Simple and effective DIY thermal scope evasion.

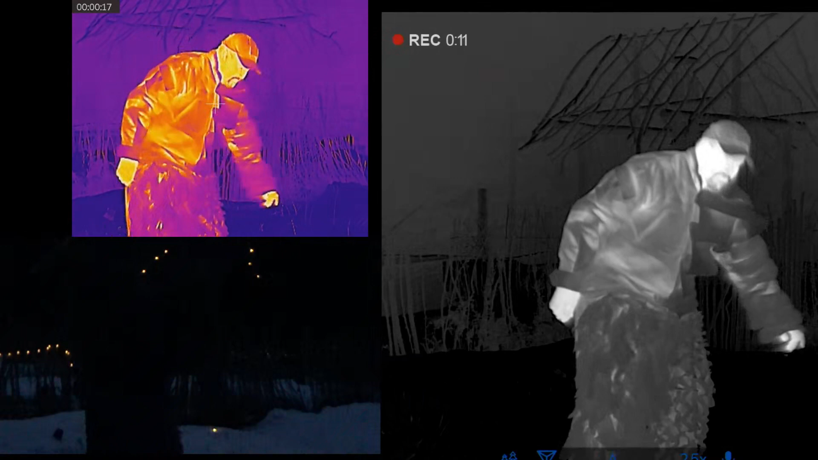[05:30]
Normal BDU. BDU with burlap loops. BDU with 3D mesh loops. BDU with burlap strips in a V formation glued sideways. And BDU with multiple layers of mesh. And netting.
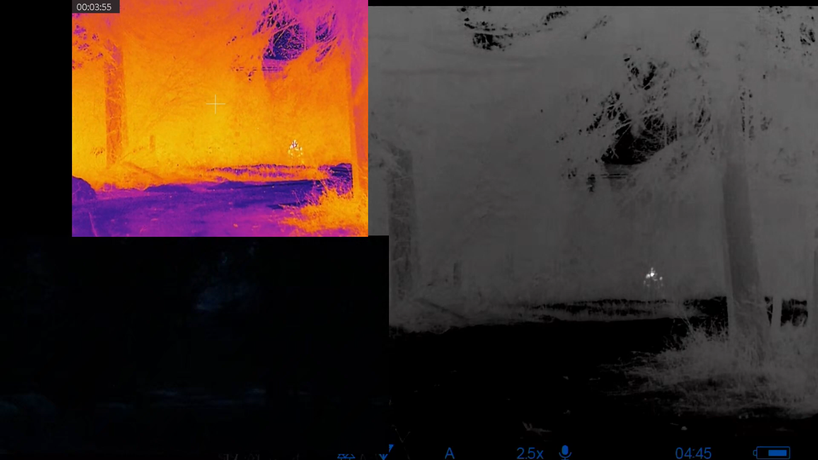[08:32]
All right, now the big test.